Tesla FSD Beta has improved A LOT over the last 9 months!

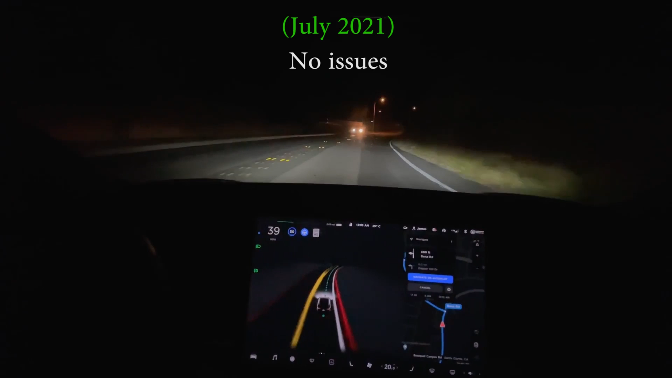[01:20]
Now turn left onto Bench Road. Nice smooth left turn. Used to be correcting for parked cars just a little too much to the left. Is the driver behind me or what? Slowing down for the speed bump.